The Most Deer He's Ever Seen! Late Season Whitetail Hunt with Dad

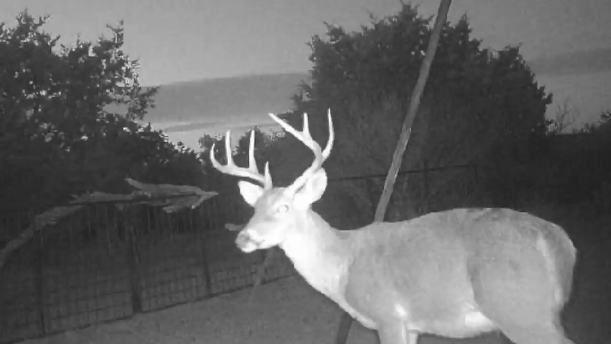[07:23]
And, he's a great deer to take. So, I'm hoping that he shows up.